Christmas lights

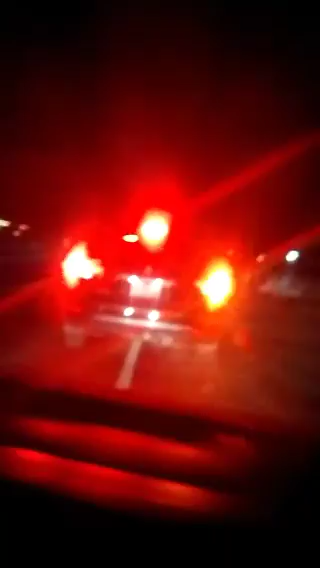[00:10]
Like a whole bunch of cars in this whole entire area just to go look at those Christmas lights. Because, to be honest with you guys, they actually do really good every year with lights.